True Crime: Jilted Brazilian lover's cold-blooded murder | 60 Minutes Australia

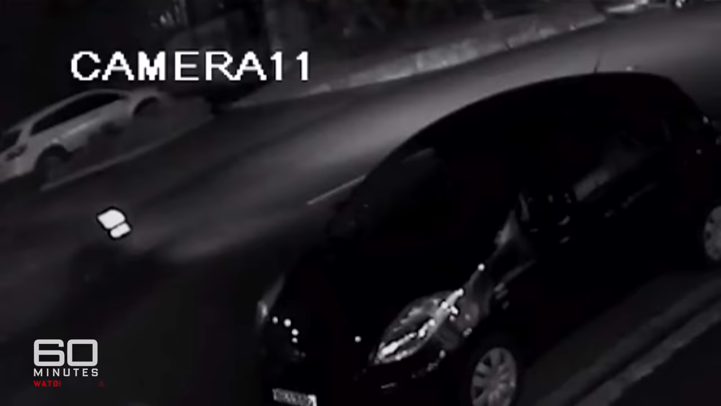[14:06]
And we sent police out to drive and literally look at every house, every business along the way,
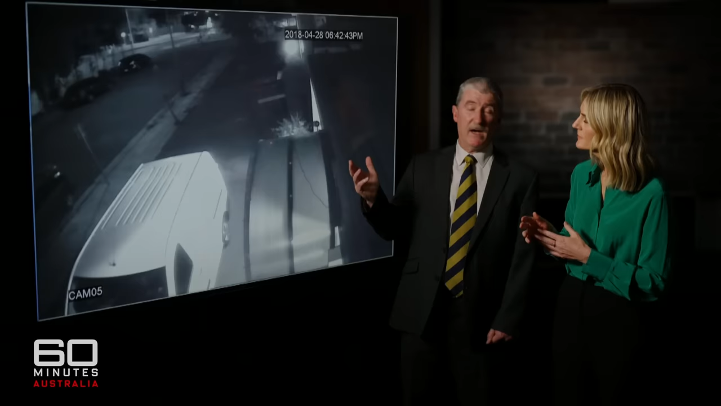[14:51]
This is the side street beside her house. You'll see that's her car coming round the corner. And that's the first time we actually see the car on this evening.
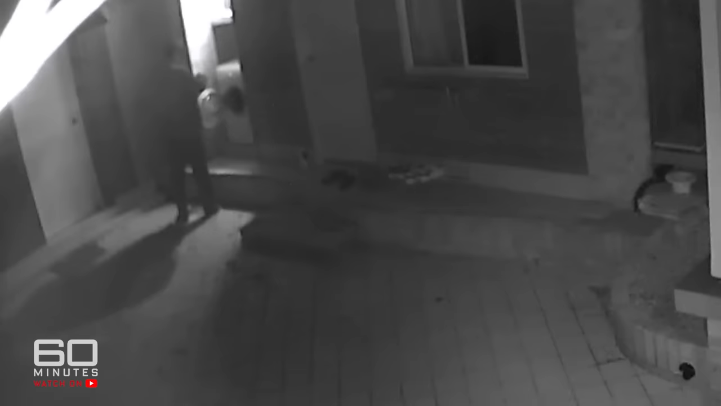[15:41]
The two CCTV cameras at Santoro's home recorded his every move. This is back at Santoro's house.
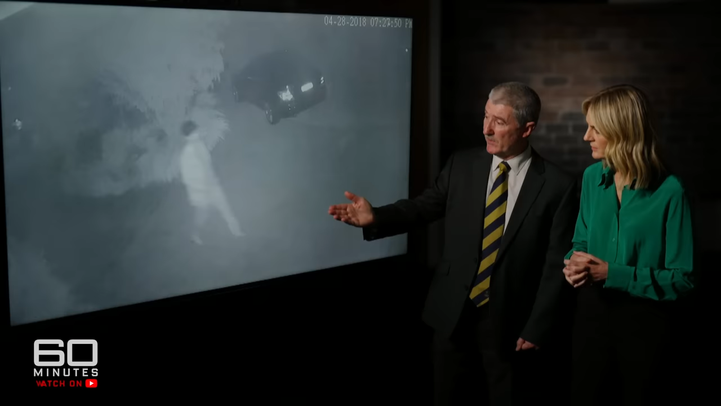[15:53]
You can see him here. He's walking across his forecourt, and you can see the wet footprints that he's leaving behind. He's left his shoes on the beach, and he's walking in wet socks, which you can see on the video as it goes through.
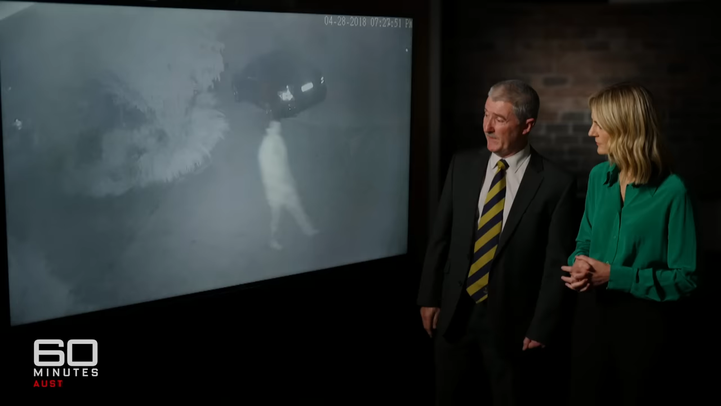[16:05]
So that's the forecourt of his premises.
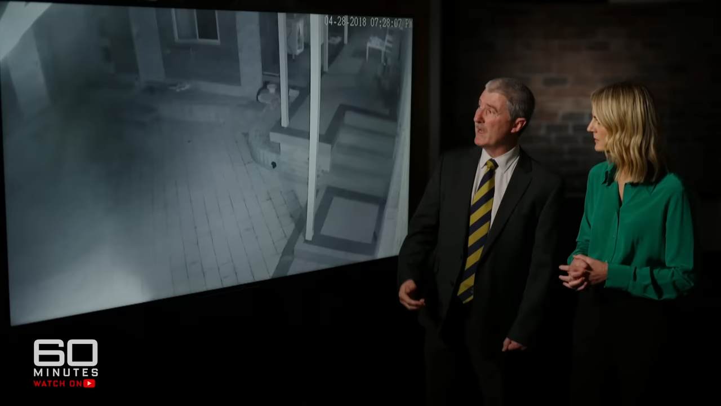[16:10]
He then walks round the back. There's another camera, and you can see him here. He's walking to the door of his unit.